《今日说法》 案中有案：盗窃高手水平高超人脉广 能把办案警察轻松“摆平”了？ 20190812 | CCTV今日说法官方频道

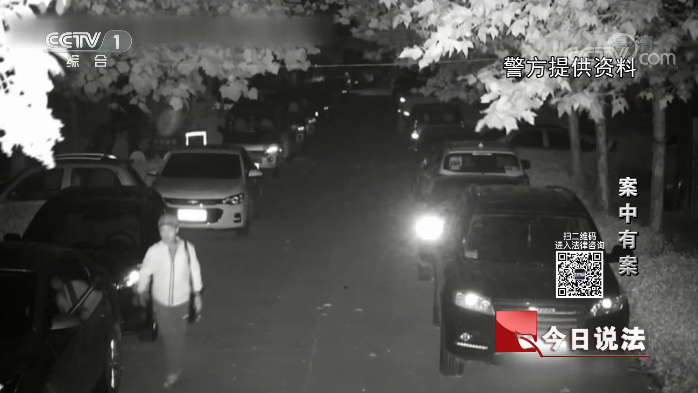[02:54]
凌晨四点这个人就是这样打开了别人的车门车主在停车的时候忘记锁车门还进去开始翻贵重东西
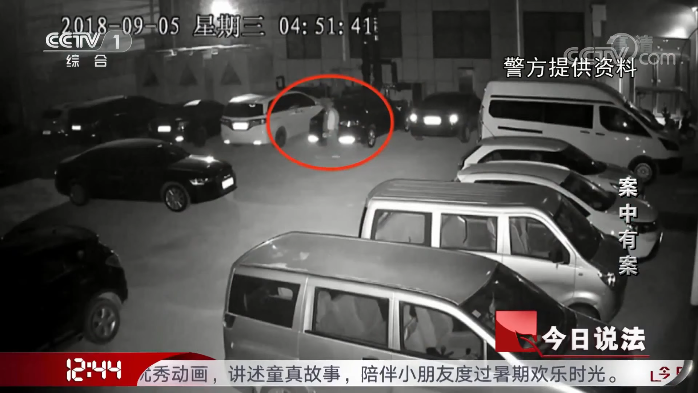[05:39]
他在停车场用手电筒挨个车辆寻找目标用小手灯往车子里照照了以后发现有贵重物品了有包啊有东西了他就开始想用四倍快放的速度可以发现凌晨4点53分这个嫌疑人选择了一个目标他使用了一个工具开始撬汽车的后排玻璃
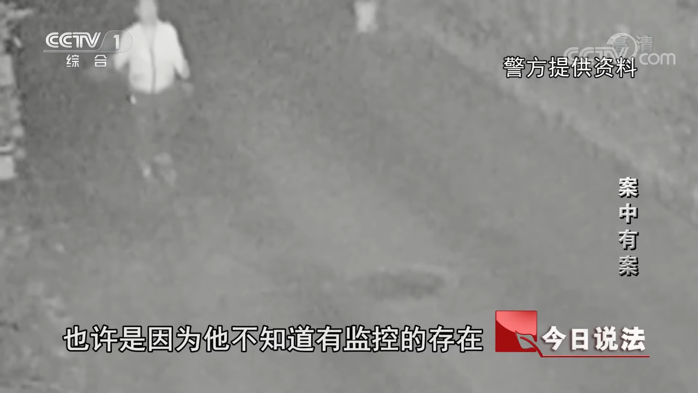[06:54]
在这次他的模样被拍到